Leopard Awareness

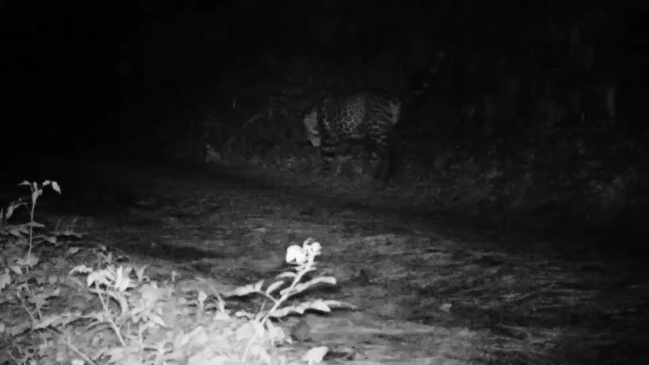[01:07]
Leopards have large territories, which they mark out by scratching the ground,
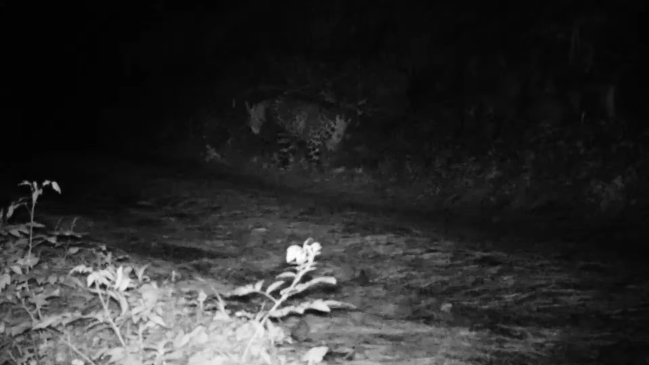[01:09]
urinating, leaving a scent, as well as marking trees with their claws.
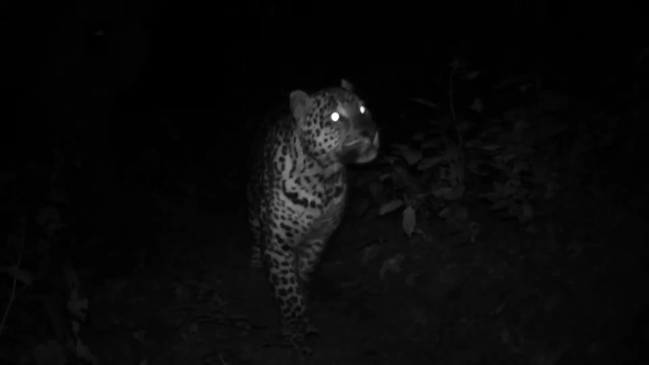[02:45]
That is why their eyes glow when light falls on them. The leopard's hearing is up to five times sharper than that of humans.
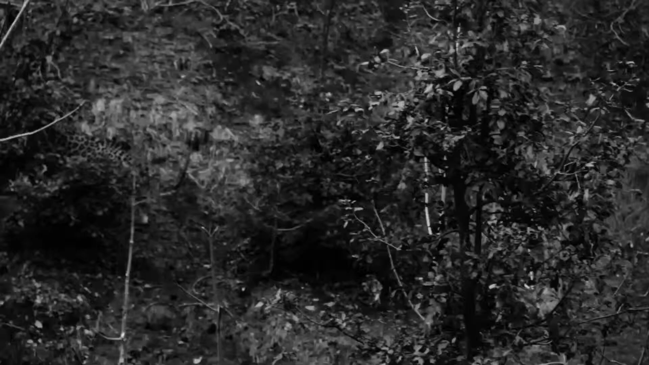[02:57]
Despite its formidable strength, the common leopard doesn't chase after its prey.
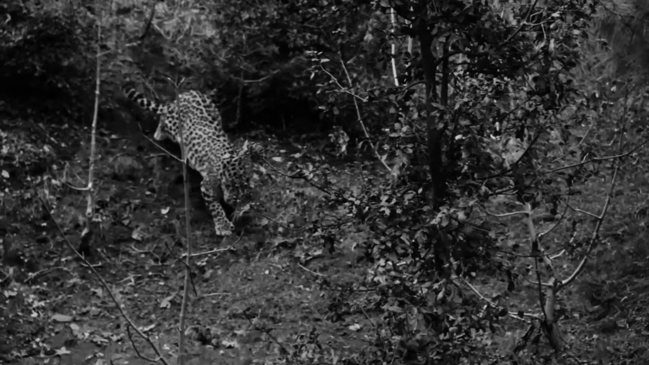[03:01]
Instead, it uses stealth. Creeping silently through the undergrowth, it gets as close as possible to its target.
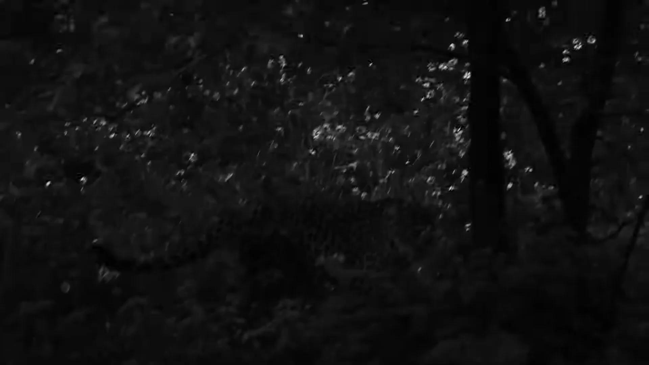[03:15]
And then, pounces on it. In typical cat fashion,